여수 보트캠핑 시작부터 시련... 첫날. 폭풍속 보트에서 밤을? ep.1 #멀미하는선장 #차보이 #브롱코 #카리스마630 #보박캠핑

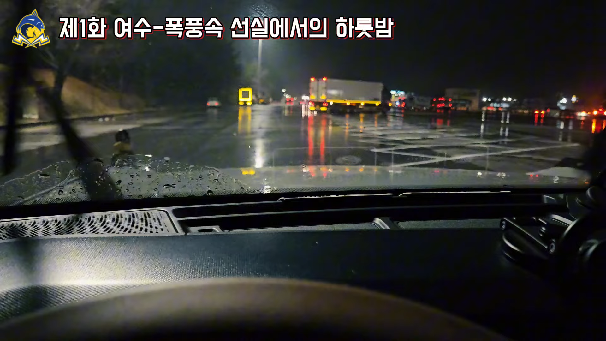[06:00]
어디다 세우면 좋을까요 여기 다 두칸짜리니까 두칸짜리고 휴게소는 저기 있고